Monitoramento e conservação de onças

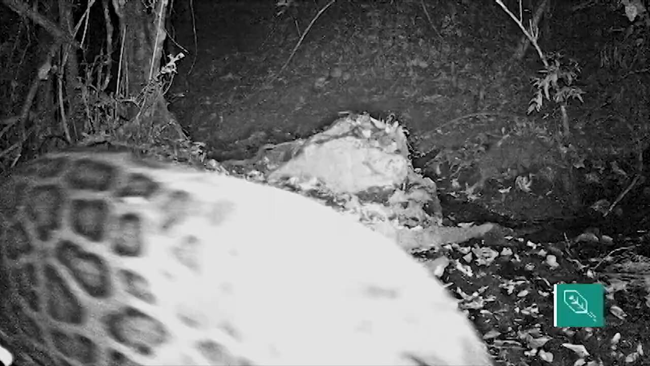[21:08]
É o que identifica cada onça que é a impressão digital de cada onça e aí olha aí certinho como se fosse querendo mostrar para a gente que sou eu porque a foto está ruim, né?
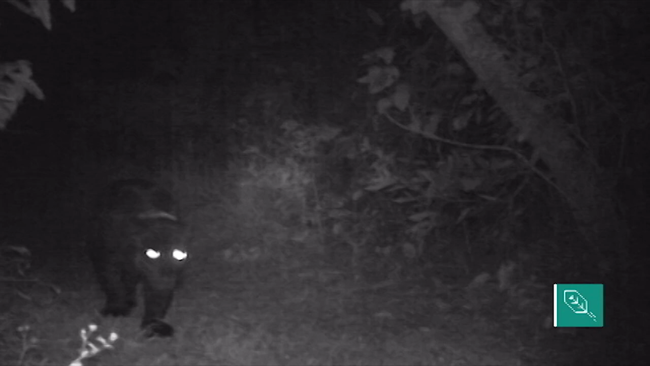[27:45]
encontrado um outro indivíduo de onça-pintada e agora nesse novo território que o Xangô está estabelecendo a gente já tem a presença então de uma fêmea de onça-pintada o que